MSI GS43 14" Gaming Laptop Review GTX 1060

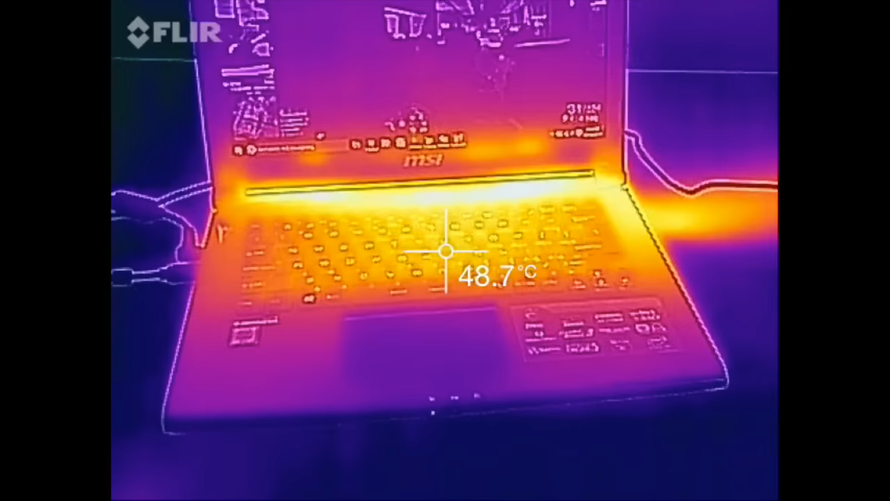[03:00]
On screen: spot 48.7°C
After some extended gameplay for thin and light notebook the temperatures remain pretty efficient. Towards the back it's gonna be hottest point at around 55 to 57
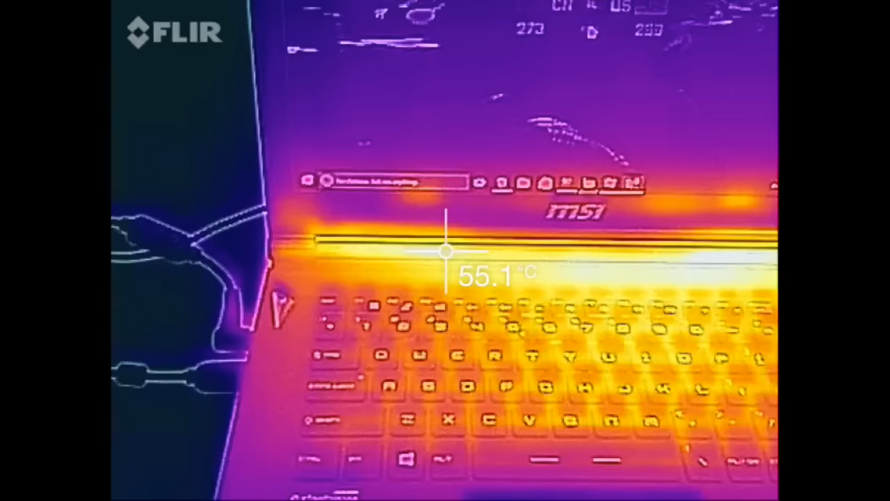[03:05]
On screen: spot 55.1°C
degrees Celsius and the WASD keys came in around 44 to 45 degrees Celsius.